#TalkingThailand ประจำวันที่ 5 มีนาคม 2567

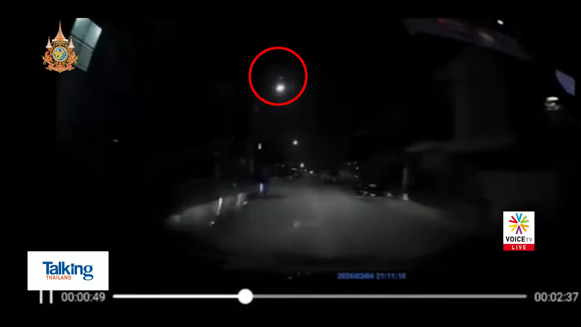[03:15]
ีคนพบเห็นหลายพื้นที่แทบพักกลางและพัตวันออกตอนนั้นก็ไม่รู้ว่าเป็นวัดถุ่งแบบไหนอาจจะเห็นไม่ชัดมากแต่ว่าก็หลายๆ คนใช้กล้องหน้ารถจับภาพมาได้แบบนั้นนะคะยิงท่าเป็นสีเขีย